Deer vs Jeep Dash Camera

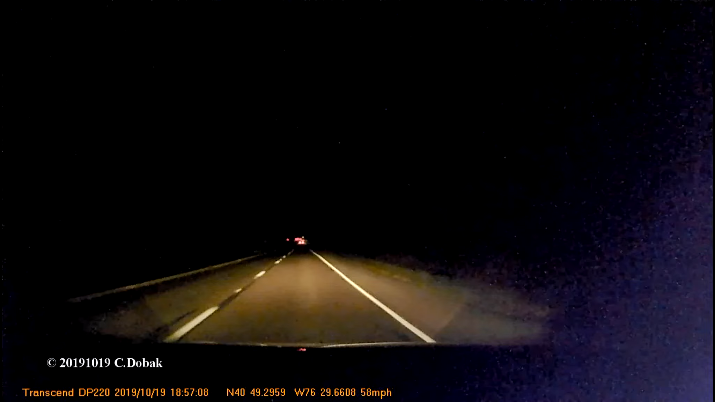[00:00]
Deer, deer, deer, deer, deer, deer, deer, deer, deer. Oh, oh shit. Damn it. Oh. Is it dead? No, it's...